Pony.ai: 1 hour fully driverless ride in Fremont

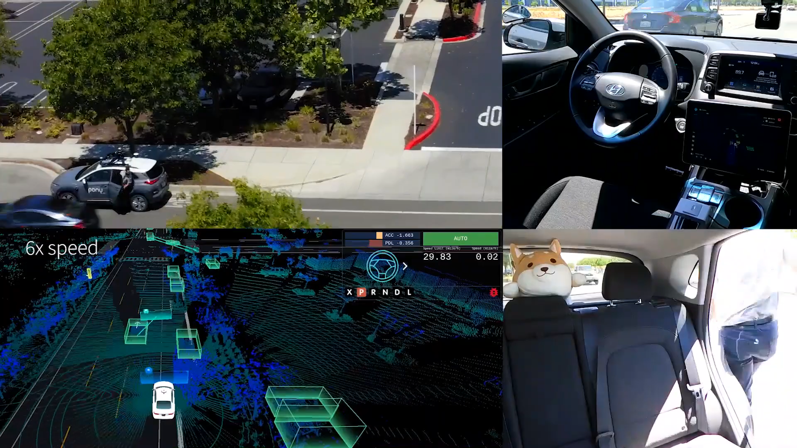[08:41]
We drop off the passenger at the Century Cinema in Pacific Commons Plaza, and we are off to the following location to pick up our next passenger. If you blink, you might miss this interesting scenario. We are about to comfortably come to a stop in front of the red traffic light, and it quickly changes to green, so we speed up instantly.
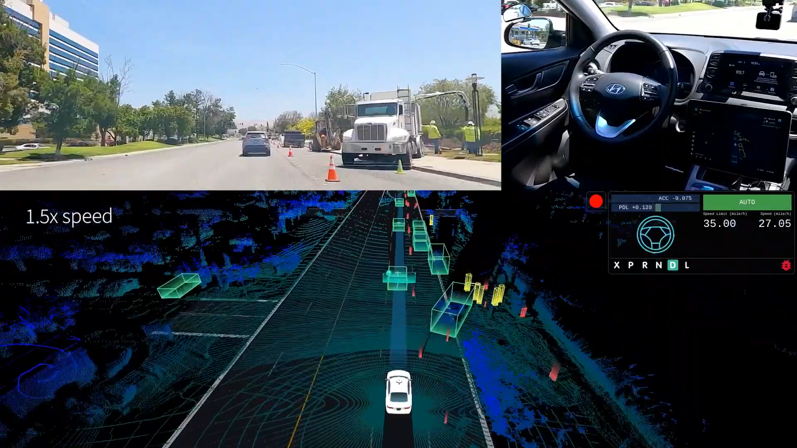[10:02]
A vehicle on our right is predicted to merge into our lane because of the construction, so we slow down and yield. Pop-up construction sites are one of the typical ODDs we deal with daily in the Fremont Milpitas area. We clearly identify signage and traffic cones, then yield over this large construction site. Construction zones often make roads narrower, affecting passage efficiency. With a keen awareness, we can navigate this narrow passage and slow down with caution. By fusing camera images with the LiDAR point cloud, we can get highly reliable 3D detection results of the traffic cones with centimeter level accuracy. We nudge around the construction, then make a right turn on Barber Lane.